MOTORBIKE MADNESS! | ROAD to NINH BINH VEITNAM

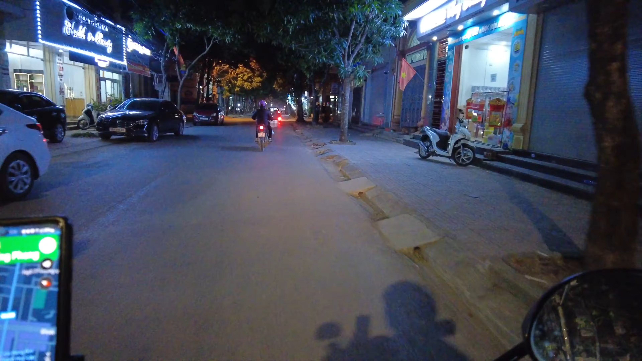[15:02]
5 hours and 40 minutes of travel. That last half hour in the dark was not good. I had just previously mentioned geezers on their bikes going the wrong way.
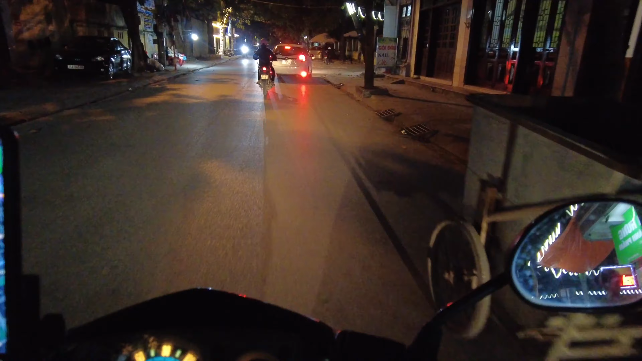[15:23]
Well, imagine that, but in the dark. And you can't see anybody. And about 40% of the people have no tail lights on their bike. And 5% of those have no lights at all. So they're totally invisible. And then a bunch of people are driving with their brights on. So they blind you. And when you have your face shield down, you have glare, so you're even more blind.
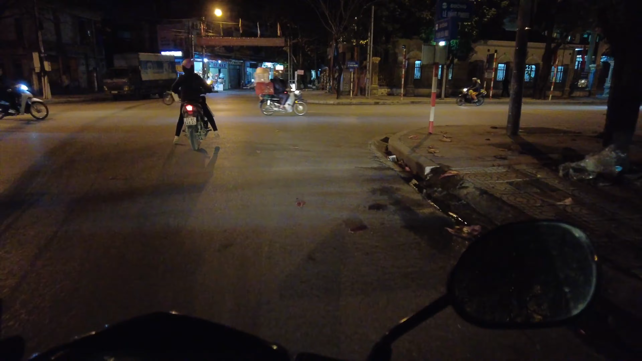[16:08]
So, I'd say visibility was minimum.
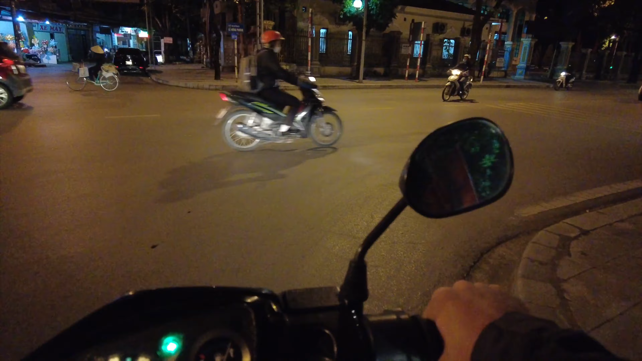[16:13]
Minimal, to put it nicely. However, it's been a fun day. The weather's mostly been good. The last hour has been freezing. I forgot to put my gloves on at the gas station. Regretting that, my hands are like popsicles. My fingers are gonna break off like SpongeBob when he was all dried out.